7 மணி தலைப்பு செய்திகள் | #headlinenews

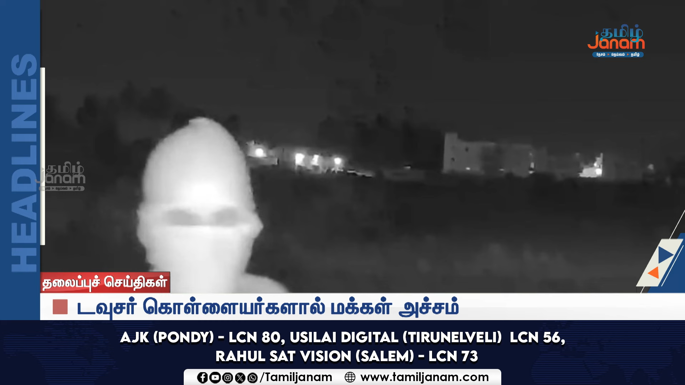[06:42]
சேலம் மாவாட்டம் ஆதூரருக்கே இறவு நேறக்கிழில் வீடுகடை நோட்டமிடும் 10ற்குள்ளையர்கள் வீட்டில் திருட முயன்ற போது அலாரம் மடித்ததால் தப்பியோட்டம்.